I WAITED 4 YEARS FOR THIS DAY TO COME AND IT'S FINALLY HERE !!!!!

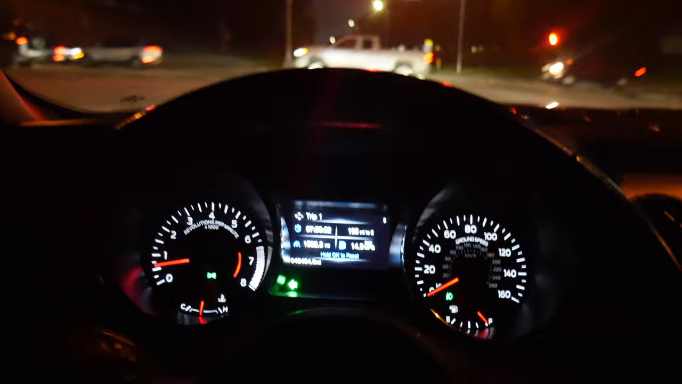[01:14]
Welcome back to you again, another episode of J.I. Productions. It's your boy, J.I., and I'm back at it again. I'm another banger for you guys. As you guys can probably see on the radio, it is 6.35 in the morning.